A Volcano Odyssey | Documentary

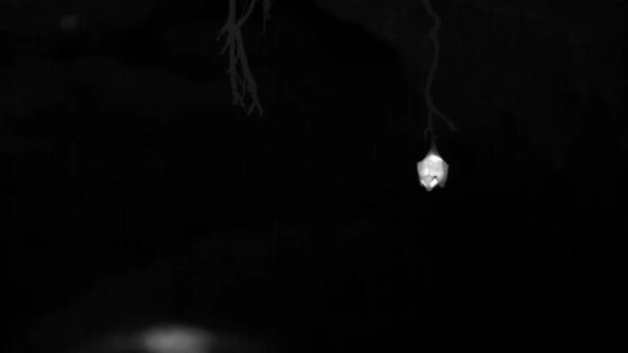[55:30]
A key element in the regeneration of the forest is the sheer number of these bats.